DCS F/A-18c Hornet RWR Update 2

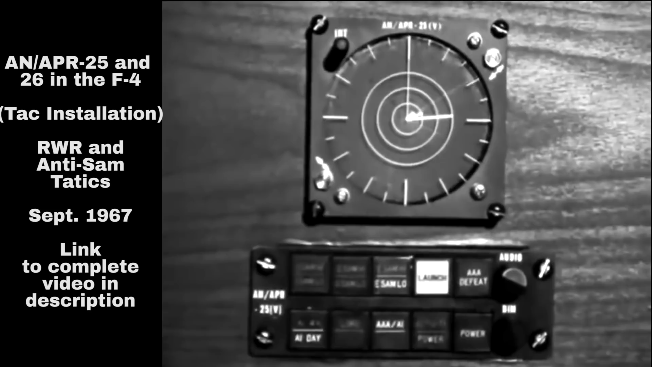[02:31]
Correct. That gives me a SAM sight at 2 o'clock and one at 4 o'clock. Wait a minute. What happened?